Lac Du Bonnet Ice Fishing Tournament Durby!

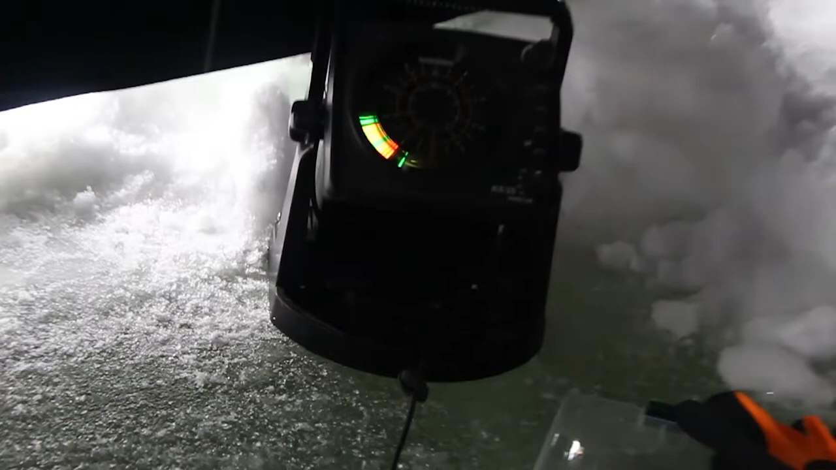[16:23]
It's a fish finder. Who doesn't know what a fish finder is? Someone who doesn't fish.